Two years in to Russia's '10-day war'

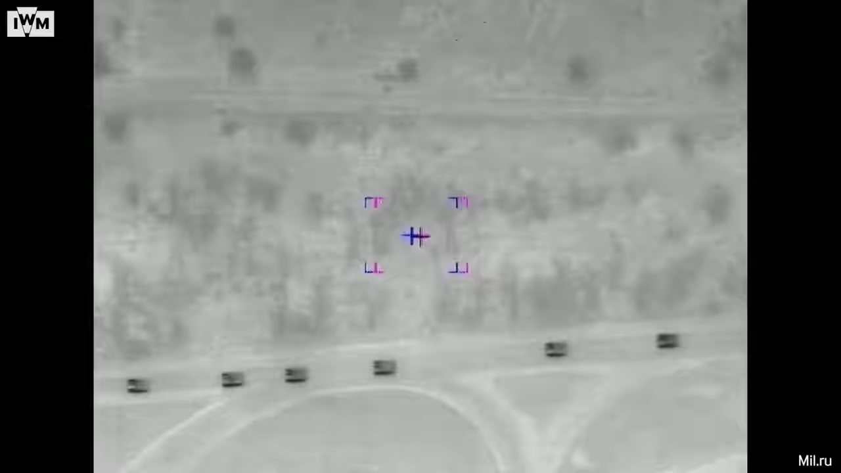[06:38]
which effectively became static because it got bogged down in some of the terrain, it ran out of fuel,
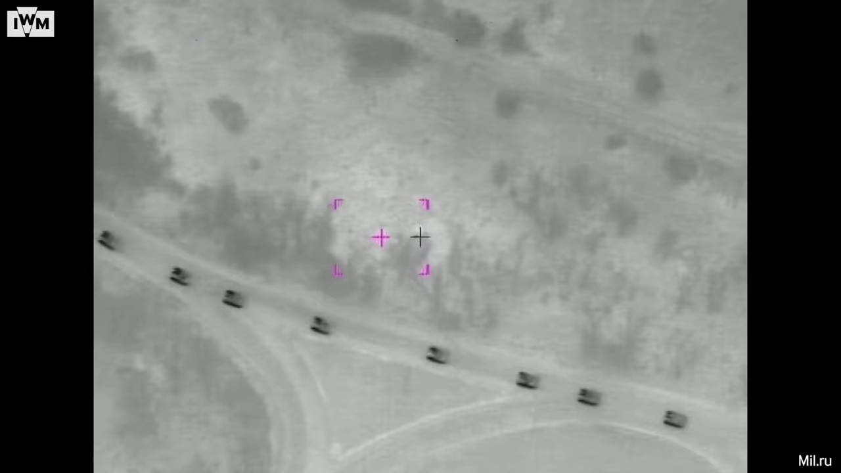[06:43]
it ran out of food, it ran out of batteries even, and actually became a target for Ukrainian special forces on the ground.